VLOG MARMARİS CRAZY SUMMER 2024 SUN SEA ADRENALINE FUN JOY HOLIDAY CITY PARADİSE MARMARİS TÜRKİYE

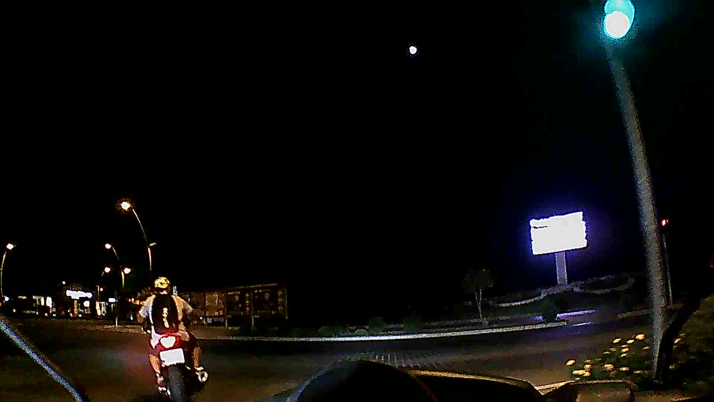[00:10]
Evet arkadaşlar şöyle bir artık Marmaris merkeze giriyoruz.
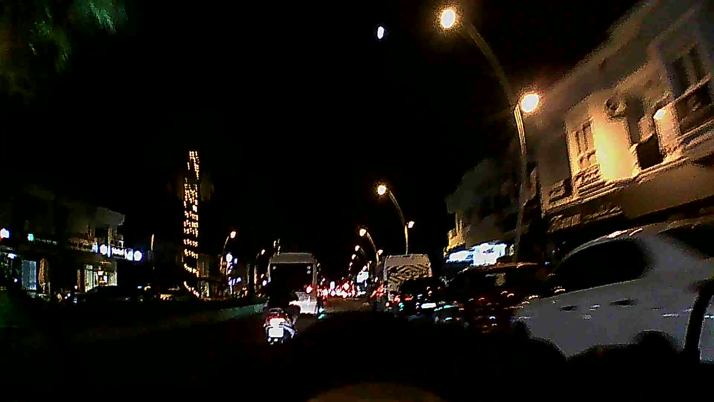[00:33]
Önümüzde bir kırmızı ışık var. Kırmızı ışığa bakacağız. Yeşilirsek inşallah yeşile tam ucu ucuna ciddi ihtimalimiz var arkadaşlar.
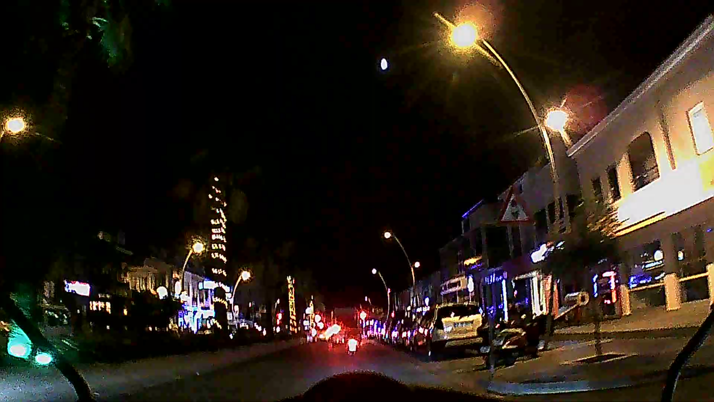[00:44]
Yavaş yavaş gidelim. Burası Marmaris merkezi ana caddelerinden bir tanesi arkadaşlar. Bu yolun ucu Marmaris merkezi ve diğer bölgeleri dağılır arkadaşlar.
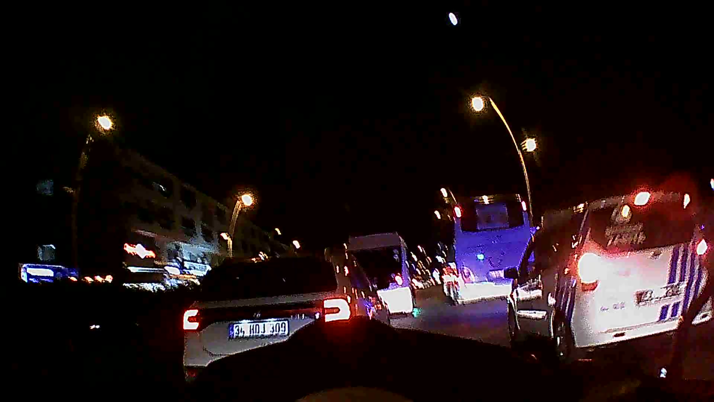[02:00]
Kırmızı ışık da yaya yolu dinlemek için kaldır gülü diye. Yaya yaya kırmızı ışık yani arkadaşlar.
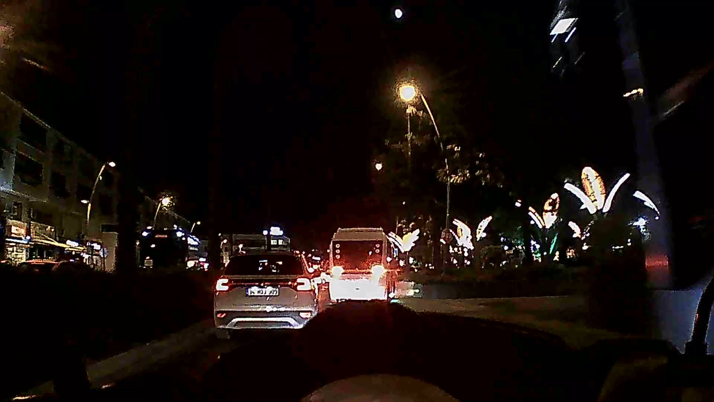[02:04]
Kırmızı ışık. Bunlar da biraz bölgenin en negatif durumları.
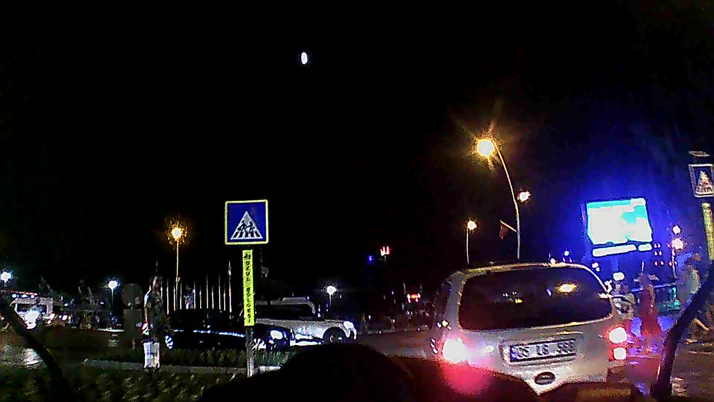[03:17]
Şöyle bir manevramızı yapalım. Şehir merkezi ilgileri de gezelim.
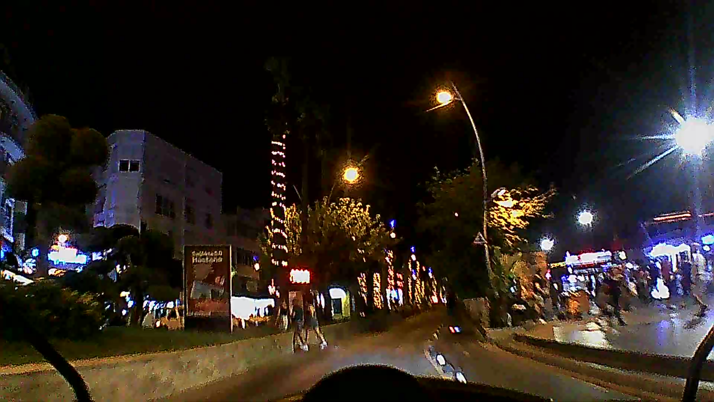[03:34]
Burası tam kaydı. Buraya girelim. Buraya girelim. Buraya girelim.
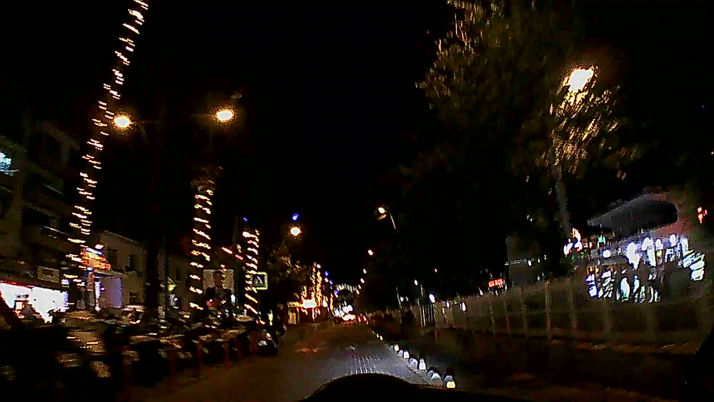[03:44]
Aradan garip bir gizli yapmak çıkma ihtimali var. Zümdeler dolayı. Sağ tarafımız Marmaris'te yolu. Buraya girelim.